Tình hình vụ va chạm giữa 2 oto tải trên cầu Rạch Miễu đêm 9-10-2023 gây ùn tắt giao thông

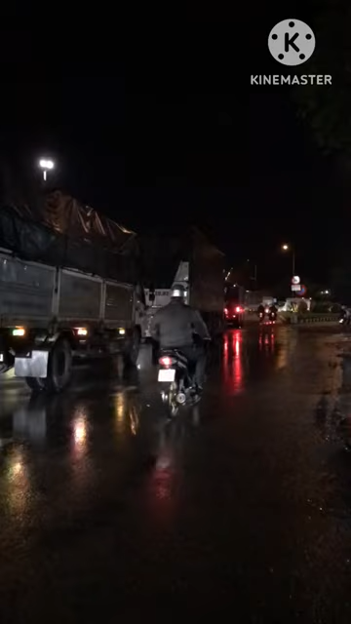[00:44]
rồi 2 chiều đều kẹt cứng hết nha cả nhà ngay đâu cũng có thương vong về người đó nên các anh chị xem các cái bản tin kế tiếp để coi mình có cái lộ trình phù hợp hơn nha chúc cho cả nhà có 1 buổi tối thật tốt lành và lái xe an toàn nha theo như